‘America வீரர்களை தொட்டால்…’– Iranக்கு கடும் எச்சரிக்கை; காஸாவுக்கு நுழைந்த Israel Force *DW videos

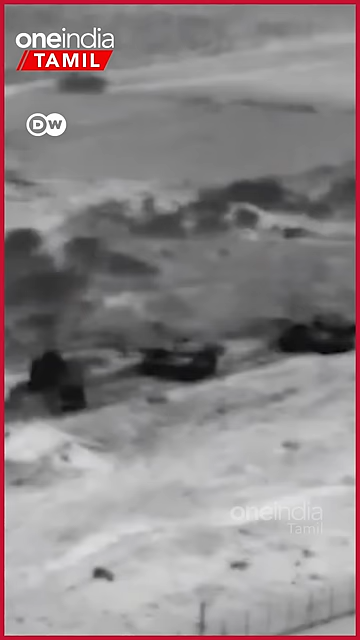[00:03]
காசாவில் ஹமாஸ் முகாம்களை அழித்துவிட்டு திரும்பியுள்ள இஸ்ரேல் பீரங்கிகள் தரைவழி தாக்குதலுக்கான முன்னோட்டம் தொடங்கிவிட்டதா?